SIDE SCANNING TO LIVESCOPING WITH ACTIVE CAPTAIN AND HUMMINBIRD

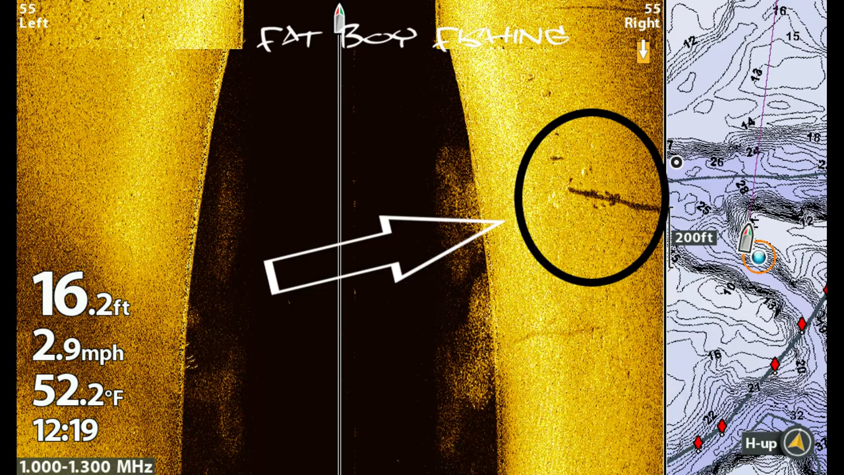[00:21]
On screen: depth 16.2 ft, water 52.2°F, speed 2.9 mph
hey guys welcome back today I'm gonna show you guys my side scan what I'm picking up when I go through there that makes me stop then I'm gonna turn around and shoot with the live scope and hopefully catch a few so this first one here in this circle you can see this is a tree sticking up and you can see the shadows they're on the side now here's the live scope as I'm pulling up to it you can see those fish bunched up on the bottom
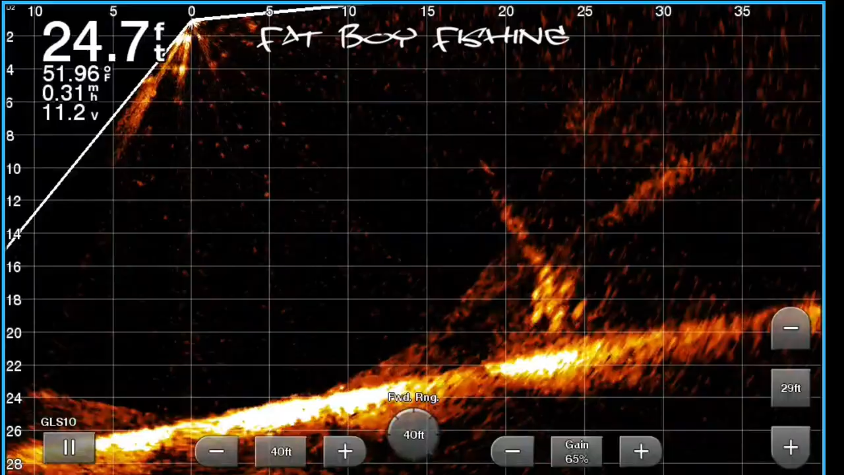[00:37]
On screen: depth 24.7 ft, water 51.96°F, speed 0.31 mph
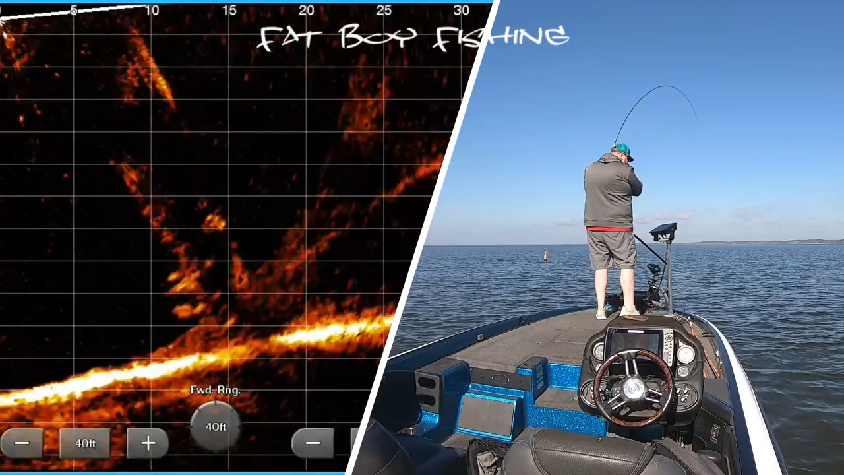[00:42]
now here we go there's the first one I pick off there this tree I call six or seven off of and I can't tell you how many I missed I had something going on with my line of my bail or something like that user error more than likely but again this is the same tree and just dropping down there and you see on the last go where that fish bail out of there when I caught the other fish there it's really cool to see how the fish react to you when you hang up or catch a fish out of a school there so this fish here actually comes off you can see on the left at the bottom there he comes off the tree just a little bit and grabs it
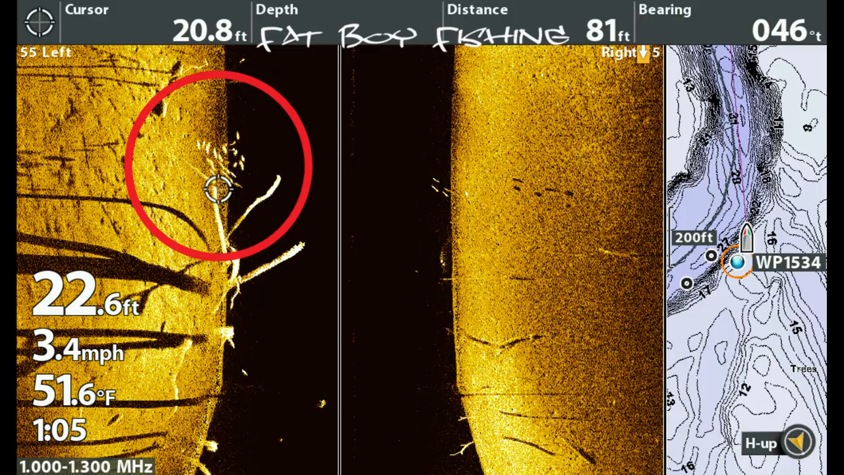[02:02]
On screen: water 51.6°F, speed 3.4 mph
in the throat choked it all right so here this is another bend in the river here these fish were actually suspended in the top of this tree and when I came back to him with a live scope they had actually sucked into the tree a
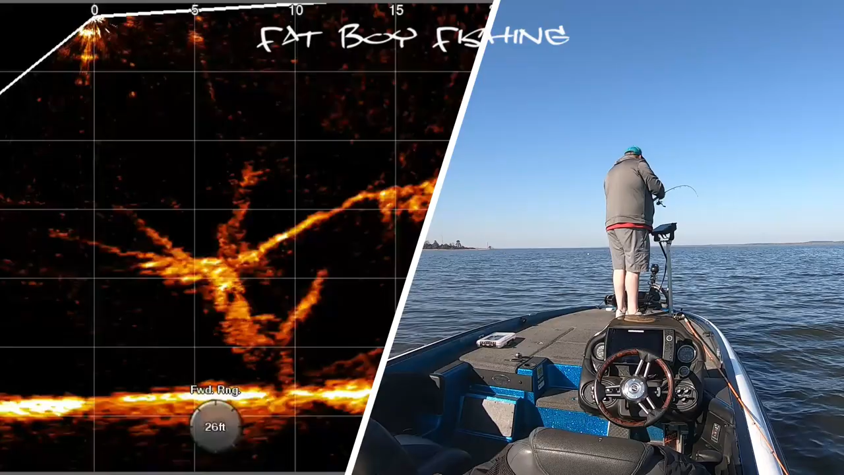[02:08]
little bit more so they weren't out around it but this fish here actually carried me out on the limb you could see there and I thought I was hung up and then it started pulling back so happens a lot in bass fishing and crappie fishing too so he took me for a little ride there and I got him but
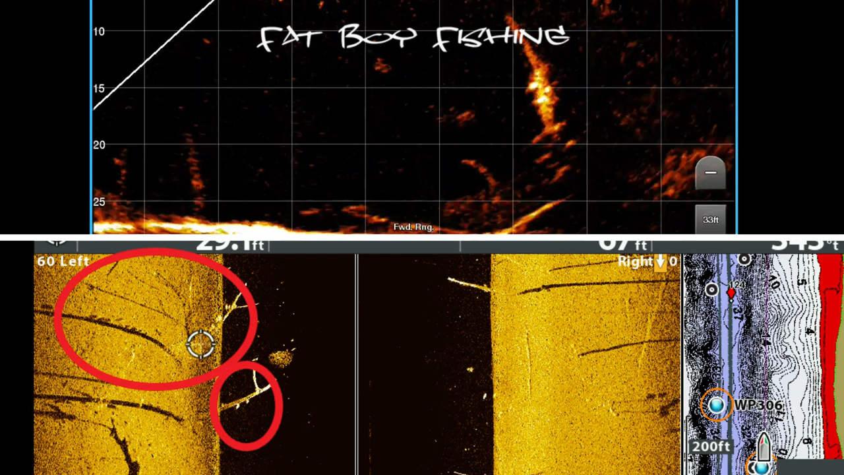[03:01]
seat and as you can see there's two different trees there this is the first groups that I've seen on this stretch here on the main river there you can see them on the live scope there as well bunched up on that tree and there was a couple more on the tree below it there but this was a good group and I'd actually put my phone down because it was starting to die so I turned off the active captain there and didn't get the